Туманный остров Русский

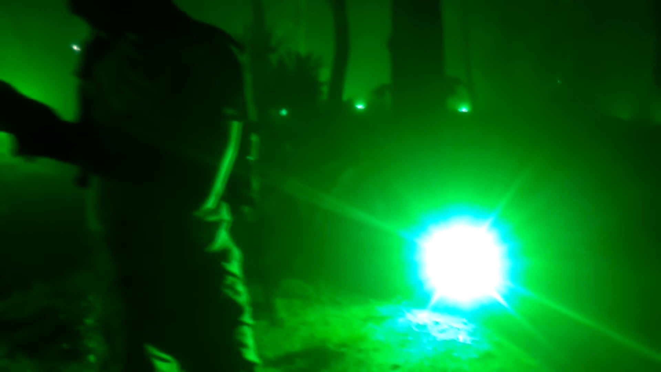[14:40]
А мой тут как будто бы прячется, вот он. На, меня тоже поснимай.
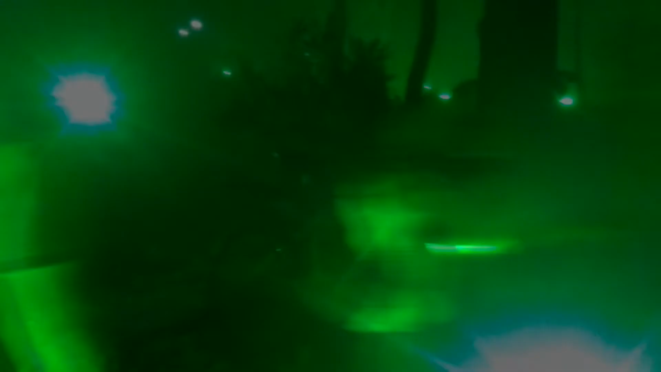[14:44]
Уже снимает. На фоне зелени? Да, на фоне ядовитой зелени, вот.